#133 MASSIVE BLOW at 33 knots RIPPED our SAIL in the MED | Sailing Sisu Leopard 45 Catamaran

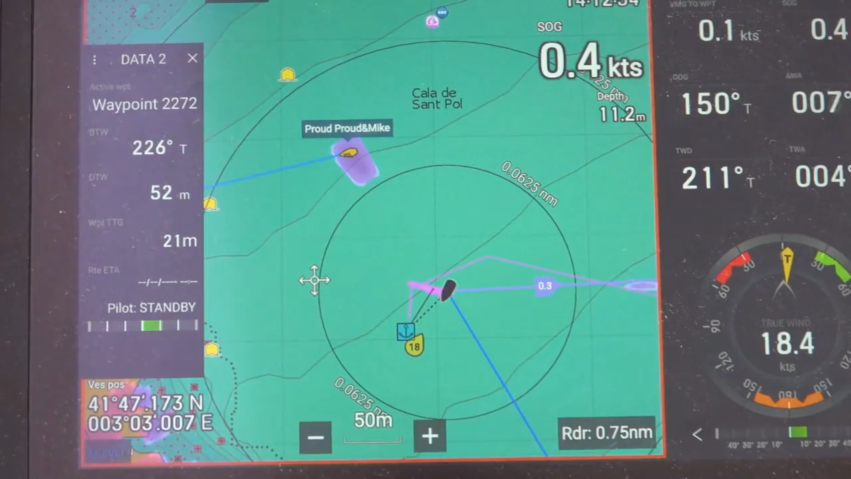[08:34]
And you can see the wind
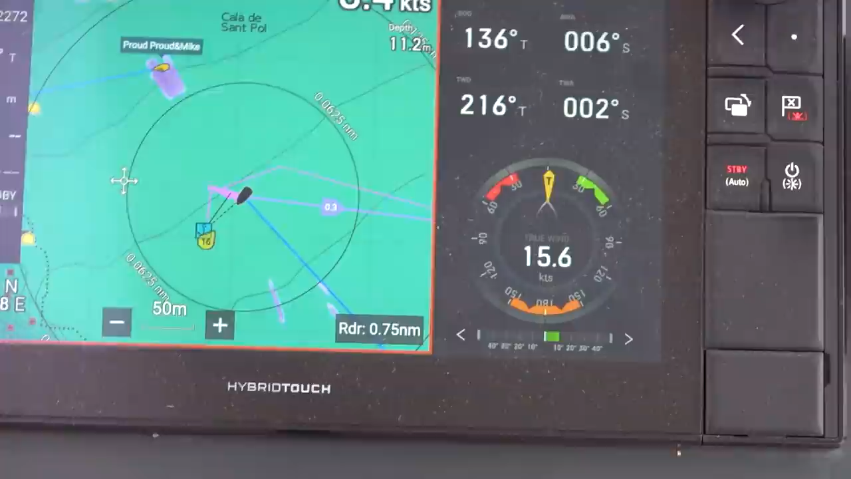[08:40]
is constantly at 16, and every now and then it goes even over 20.